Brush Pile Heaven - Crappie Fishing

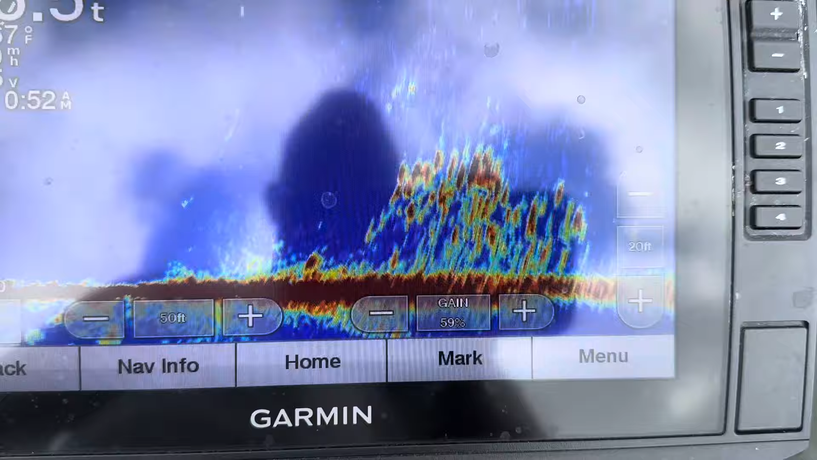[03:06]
Looks pretty good out there at 35 feet. Water temp 82.
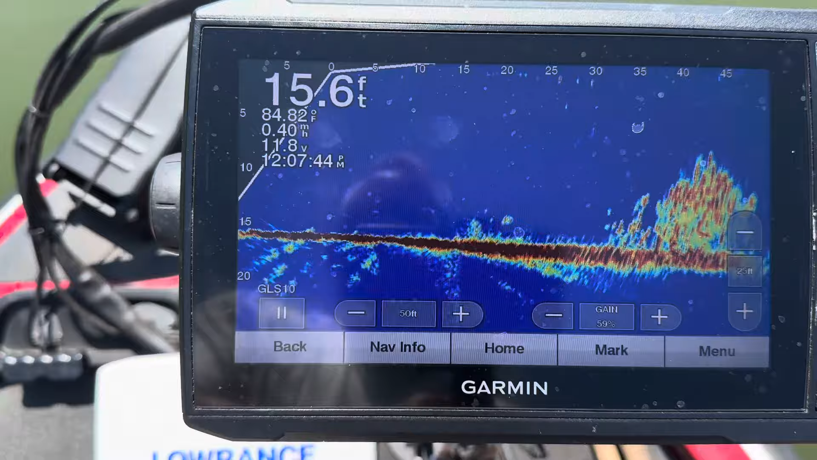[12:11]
On screen: depth 15.6 ft, water 84.82°F, speed 0.40 mph
Looks like there's some fish in it.
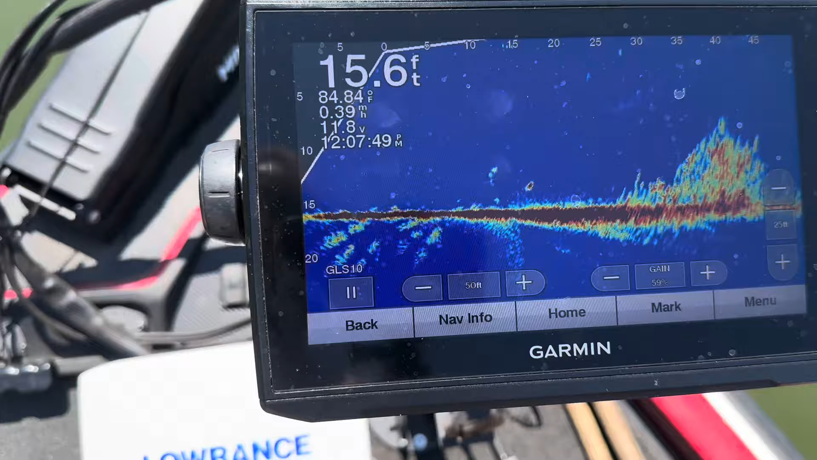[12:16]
On screen: depth 15.6 ft, water 84.84°F, speed 0.39 mph
So let's throw out there
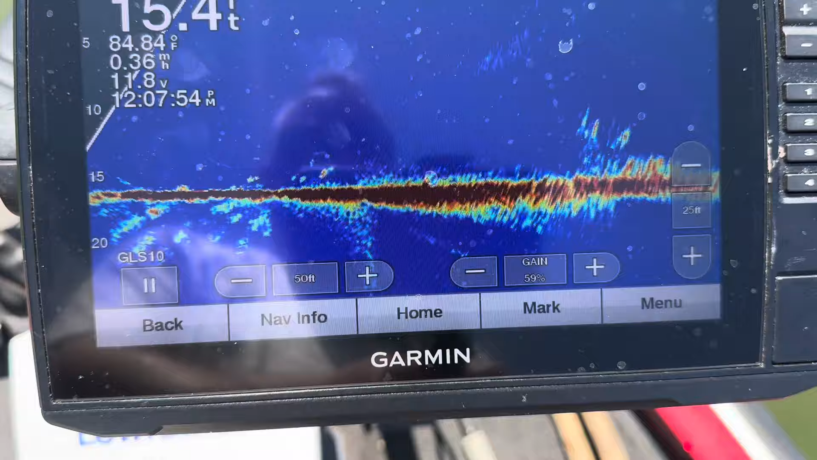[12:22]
On screen: water 84.84°F, speed 0.36 mph
some fish. I don't know if there's any great big ones in there.
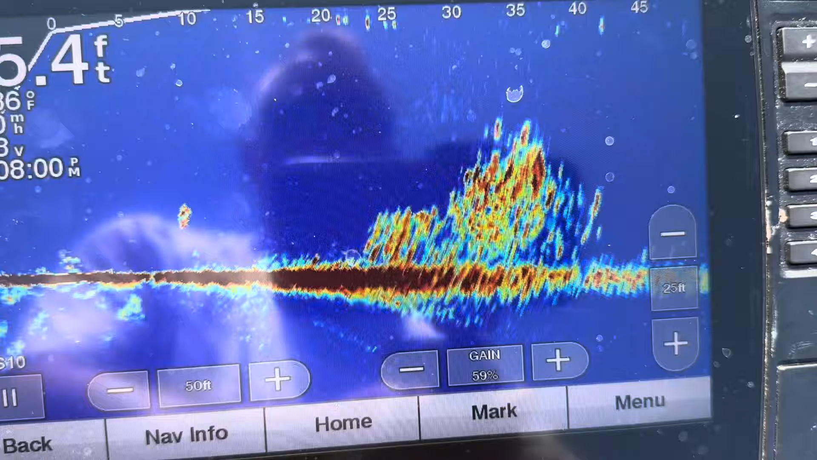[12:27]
Might be a couple good fish in there. No biggins.